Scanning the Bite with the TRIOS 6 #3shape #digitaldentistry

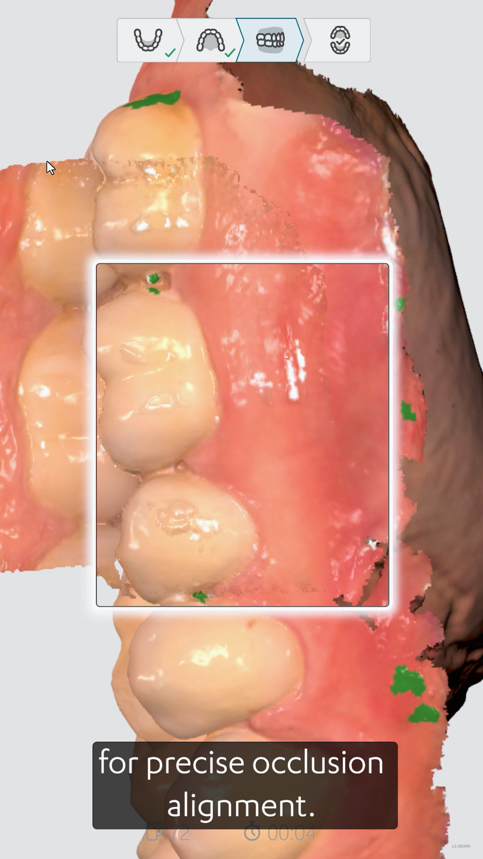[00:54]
The software will automatically align the upper and lower arches once enough data is captured.